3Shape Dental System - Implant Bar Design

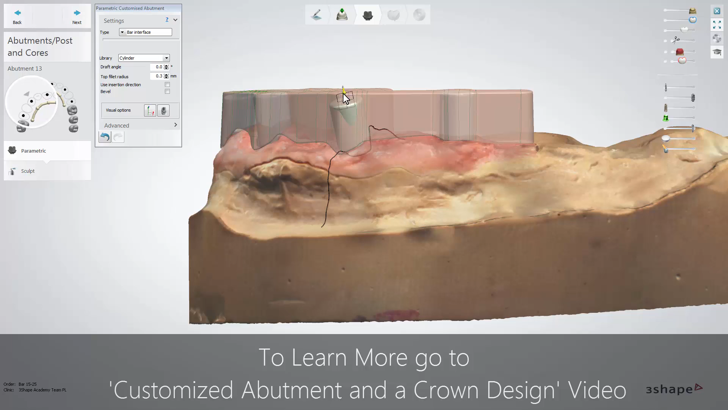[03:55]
You can also change here the abutment's angulation with accordance to the restoration's insertion direction as well as the abutment type.